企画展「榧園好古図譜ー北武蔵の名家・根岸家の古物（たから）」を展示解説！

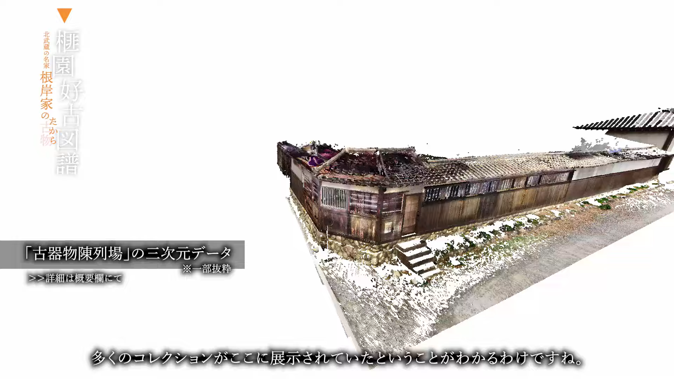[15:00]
このように明治20年代に遡るプライベートコレクションの展示施設ですけれども、
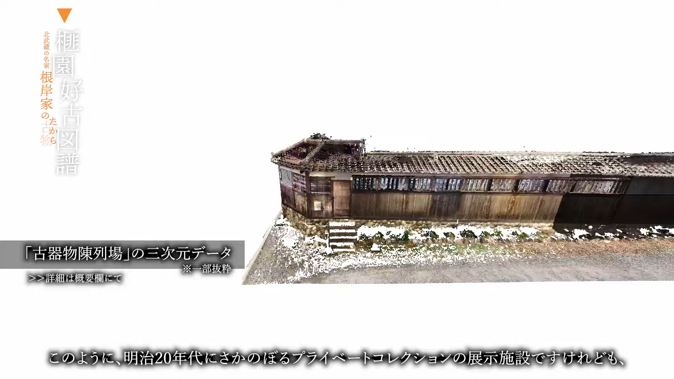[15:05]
非常に重要な意向だと思います。